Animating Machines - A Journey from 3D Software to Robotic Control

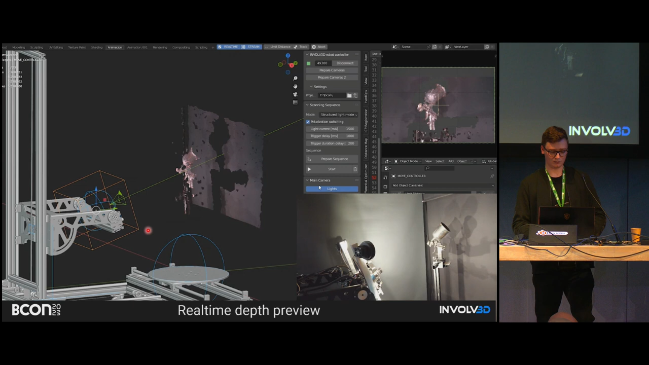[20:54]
So we can, in this case, stream the depth from the camera directly to the blender. And for example,
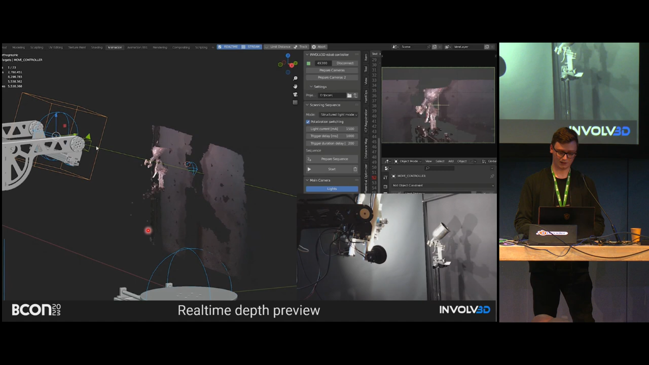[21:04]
visualize that using the open GL or the GPU module in blender. So it's quite nice to see what the blender sees right now.
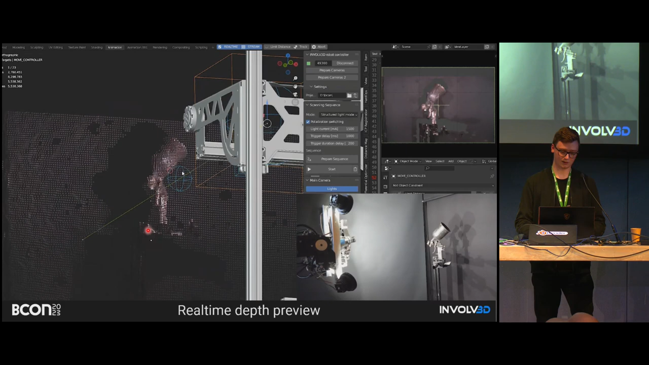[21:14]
And it also also can be used for the safety purposes. So we can detect like what is the minimum
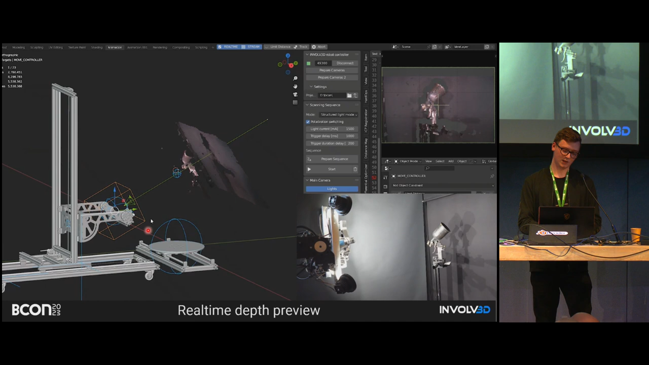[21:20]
distance to the closest point in the depth map map map. And for example, stop the robot or show the, like some communication to the, to the user. Yeah. So it wasn't previously possible to use the blender
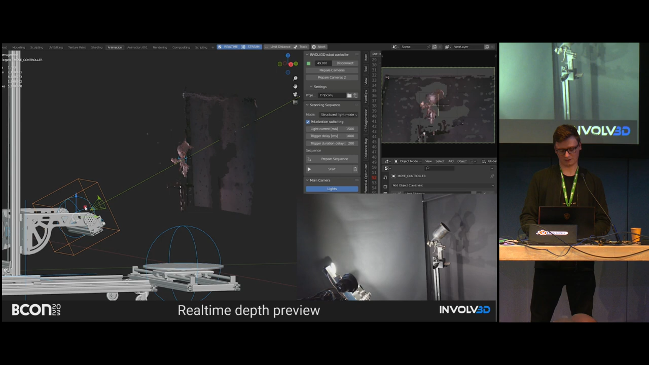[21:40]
to use the Intel recent in blender because it caused immediate, it crashed immediately. The blender. Once it starts stringing the data, I have no idea why it happened. Also, uh, pause the GitHub like ticket about that, but it, it, it couldn't be solved in any way. So in this case, we are moving that computation outside of blender. So it's works. It works again. And also there's no problem with streaming such data. It was of course decimated, like downscaled. So we are not streaming whole pixels into the blender because it will be too slow.
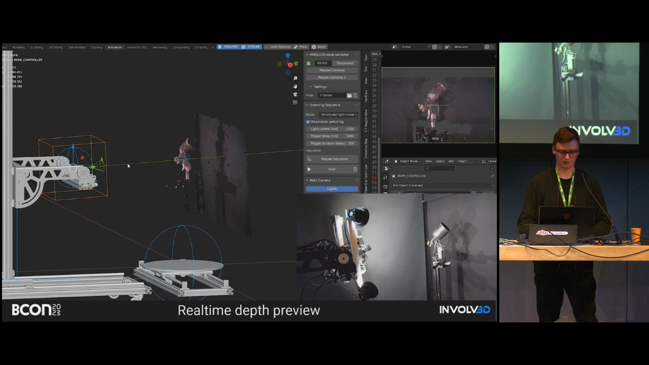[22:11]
Like by factor of 10, for example, we can decimate that. And of course we can stream that using the sockets as previously.